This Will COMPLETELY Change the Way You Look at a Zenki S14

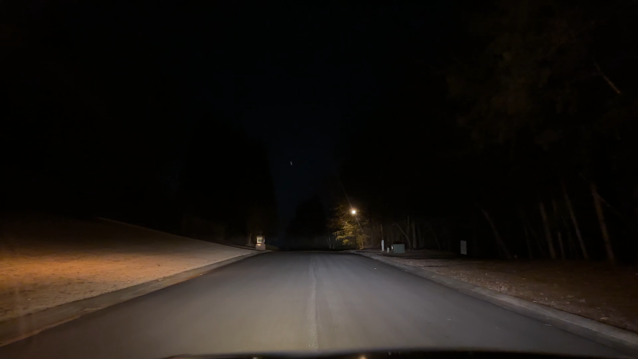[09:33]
driving the car now and initial impressions it's definitely looking a whole lot better they are higher than the way i had it before so that could just be the way i had it set up incorrectly before i don't know but the good thing is if you guys look you can see the cutoff beam going to the right side and you know that's the most important thing because before
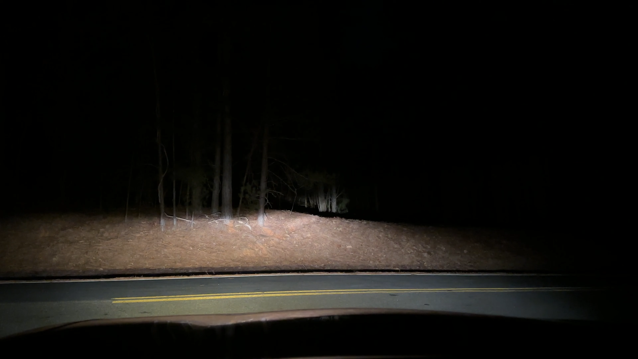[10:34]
adjust them so here's another view of the forest in front of us and you can clearly see that the cutoff beam on the left side and the right side are perfectly shining on the right side and it's angling upwards which to be honest i must have had them incorrectly lined up before with my other headlights because i wasn't getting this much light output but next time i'll know better to raise them up a little bit but honestly i like it i think it looks good